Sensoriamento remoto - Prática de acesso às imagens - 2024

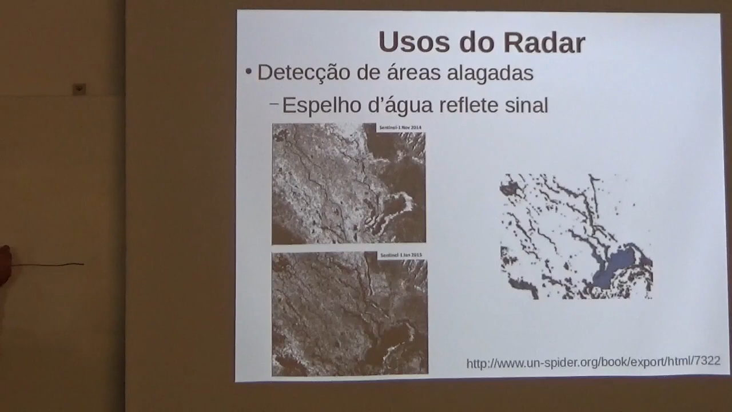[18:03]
Quando o satélite está aqui, e aqui, por exemplo, tem água, o satélite manda o radar e o que acontece? É um espelho, então o sinal vai embora e não volta nada para o satélite. Então, fica preto na imagem. É um pouco o que a gente viu aqui, o preto aqui do rio, né?
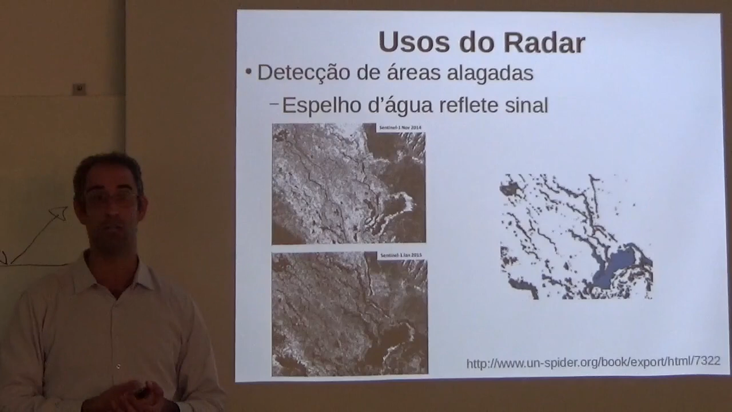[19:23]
Então dá muito ruído. Então a gente consegue ver que tem um pontinho ou outro de inundação, mas tem muito prédio, é difícil, né? No meio das edificações conseguir achar o... fazer uma mancha, né? Bonitinho, igual aparece aqui numa área aberta, né? A gente vê, tipo, uns pinguinhos aqui e ali, né?